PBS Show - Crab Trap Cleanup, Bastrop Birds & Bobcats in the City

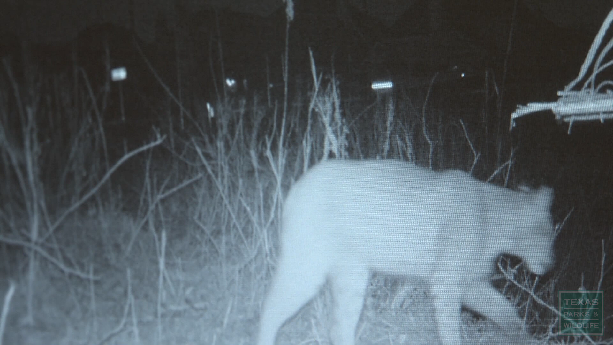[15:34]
Eight o'clock at night, cars moving by, just doesn't even care. The number of cats photographed suggest they are finding enough to eat. The rats, the mice, the squirrels,
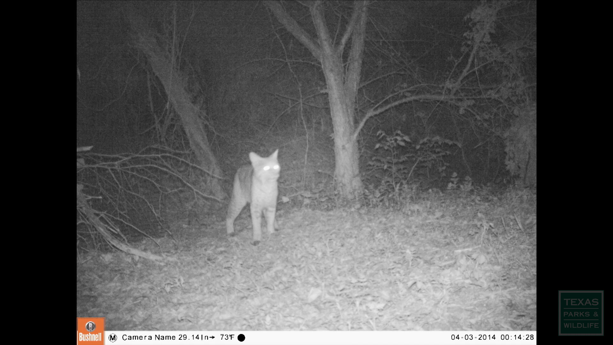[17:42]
Maybe she'll come back and check it out again.